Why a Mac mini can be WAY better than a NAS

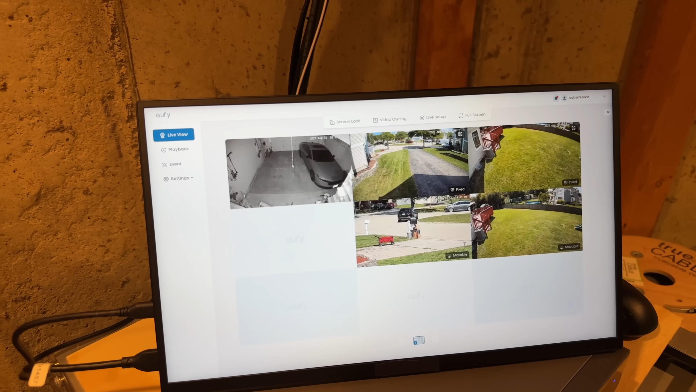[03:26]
You can connect this NVR via HDMI to a display and have an always-on glance at your system.